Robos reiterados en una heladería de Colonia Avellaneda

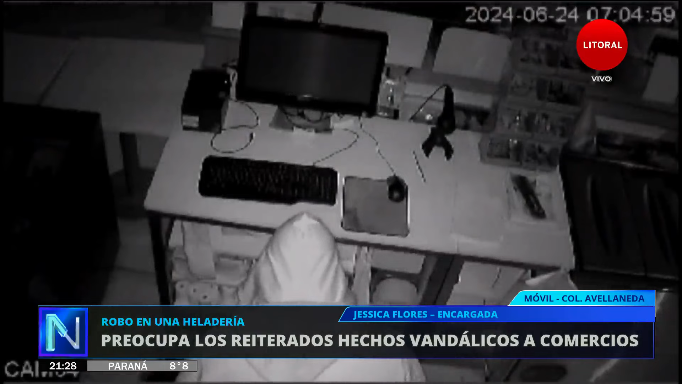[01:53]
Según lo que se ve en las cámaras y cómo estaba vestido, sí. Tiene identificado, pero, o sea, por el momento no se ha hecho nada. Cuando hablás de cómo estaba vestido, sabemos que tenía como, bueno, una ropa específica.